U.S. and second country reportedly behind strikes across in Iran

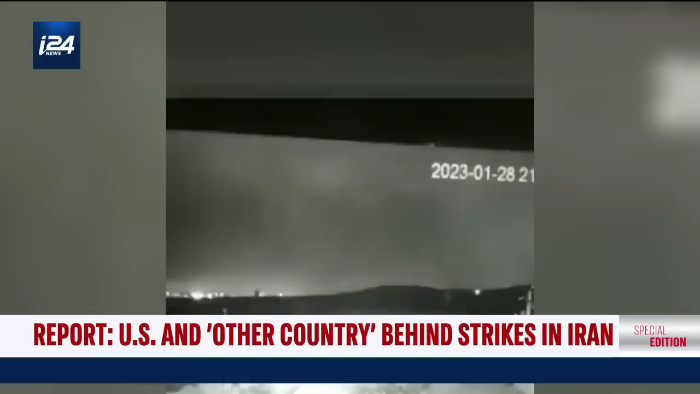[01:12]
as well as unconfirmed reports of explosions and smoke billowing in the northwest of the capital, Tehran.